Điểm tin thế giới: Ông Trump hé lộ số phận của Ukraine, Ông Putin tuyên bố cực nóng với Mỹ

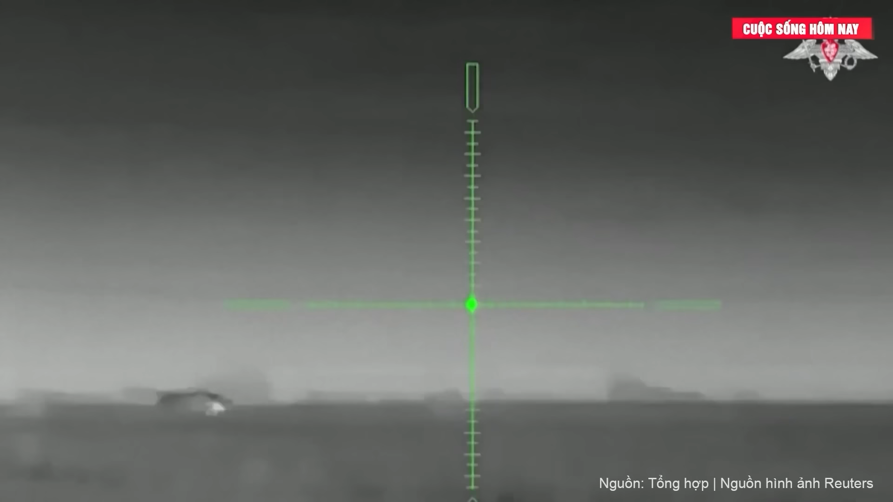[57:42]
chiếc T-90M của Nga đã trúng hai quả đạn xuyên giáp ở phần nóc tháp pháo được bảo vệ kém,
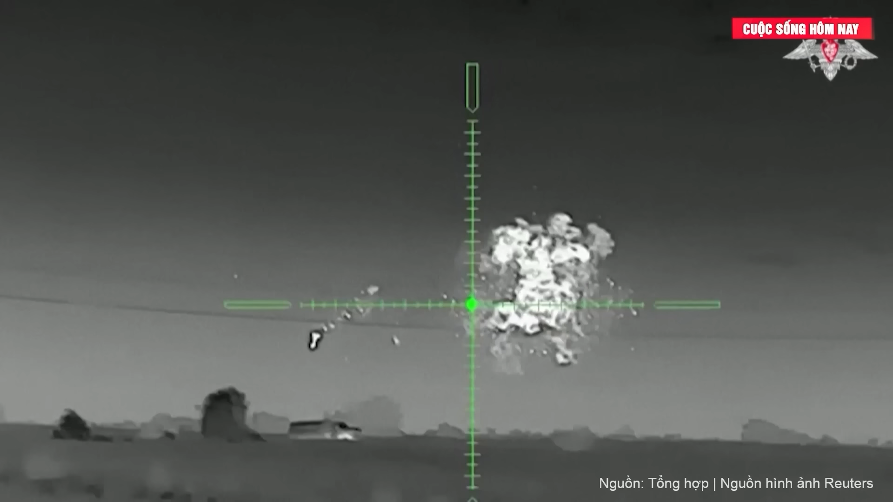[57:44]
khiến xe tăng bốc cháy. Các chuyên gia cho biết, Bonos là đạn chùm có độ chính xác cao do Pháp và Thụy Điển hợp tác phát triển, đặc biệt để phá quỷ xe bọc thép.